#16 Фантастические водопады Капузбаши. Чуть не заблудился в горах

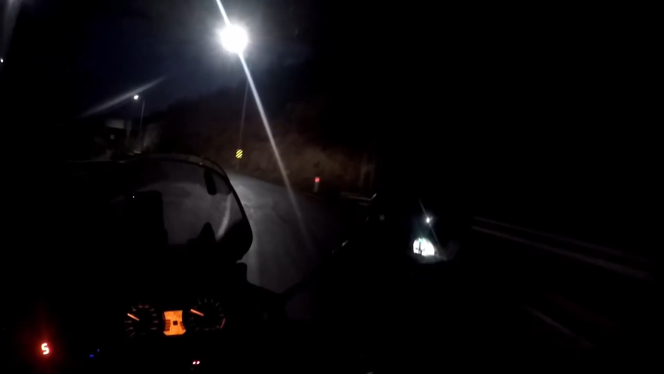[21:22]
Так что вот так вот у меня, как всегда, экшен такой. Сегодня он ночной. Ага, фуры разъехаться не могут.
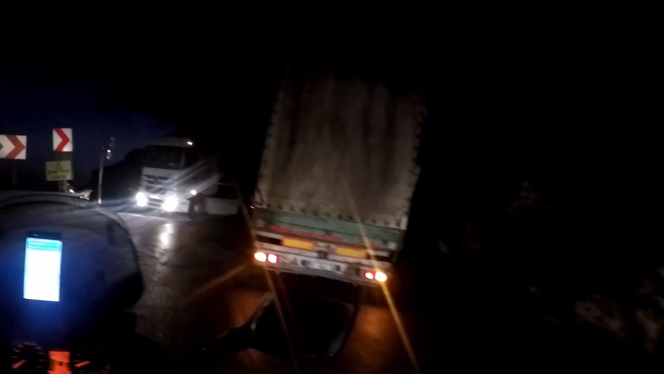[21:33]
А чего вы не можете разъехаться?
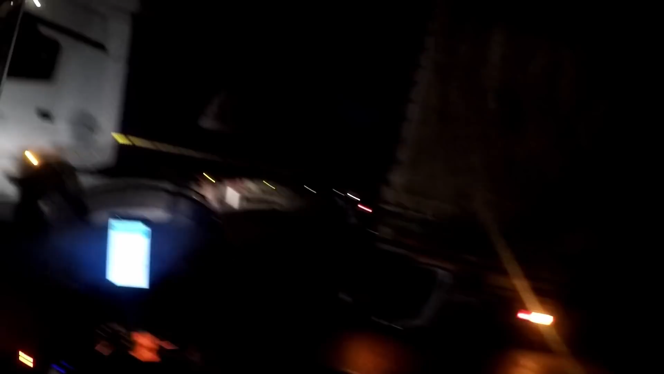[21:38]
Представляете?
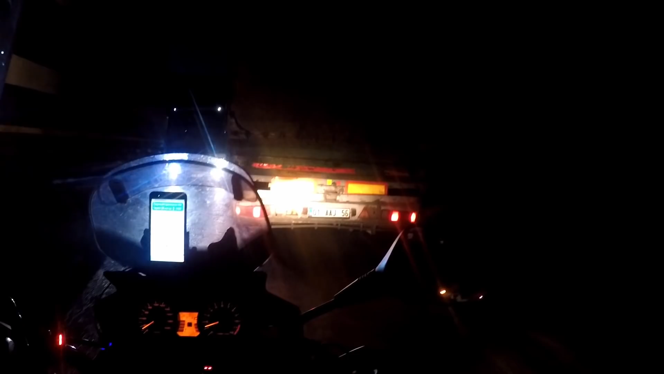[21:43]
Вроде все нормально. Я думал, кто тут уже чуть ли не перевернут. Что случилось? Да что там такое? Что там происходит? Почему пробка?
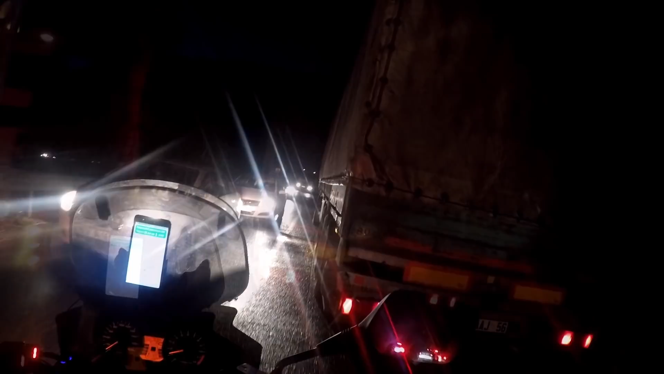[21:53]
Навстречу стоят. Вот это сейчас. Перед ним никого нет. Гляньте, что делается. Еле плетутся.
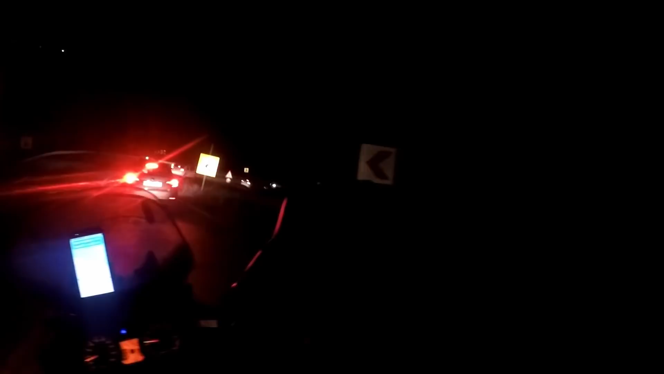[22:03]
Я ж ничего сделать не могу. Я ж без тормозов. Ну куда? Можно было бы что-то там рискнуть. Попукать чуть-чуть. На одном он переднем тормозе. Сейчас в город хоть в освещении. Слава богу.